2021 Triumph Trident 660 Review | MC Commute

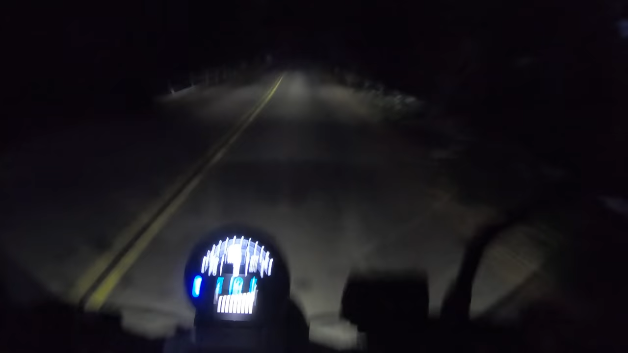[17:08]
And the headlight does a nice job
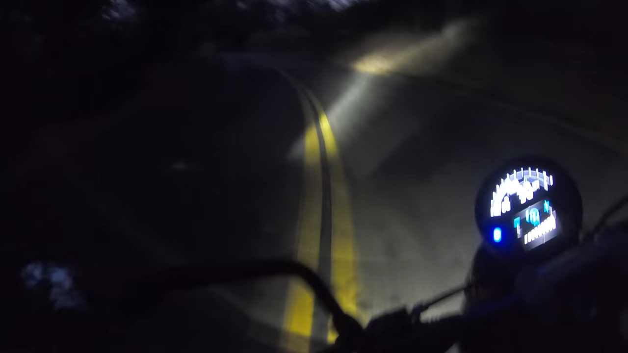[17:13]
of shedding light on the road ahead. Again, I really like the silhouette of this round LED headlight. Not only does it work good when you're actually riding after dark, but just its silhouette. It looks really good. It's a very aesthetically pleasing component of the motorcycle. The tail is equally as delicious.